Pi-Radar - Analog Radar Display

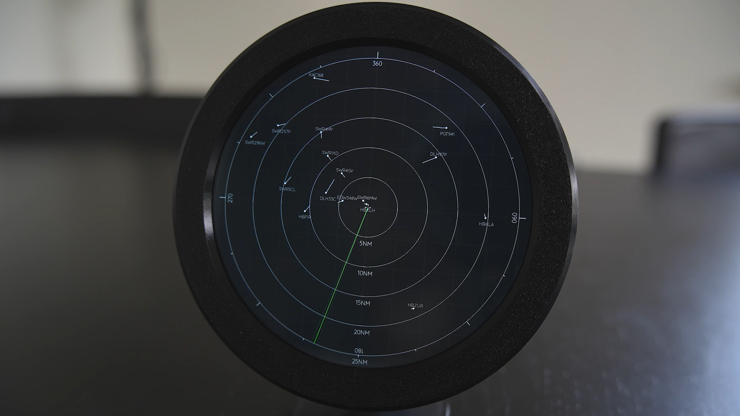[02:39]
Above and below the target there is also a text which represents the target's identification, for example its call sign or its tail number. And that's about it. If you're interested in trying out PyRater you can find the link to the GitHub down in the description and all the files like the installation guide,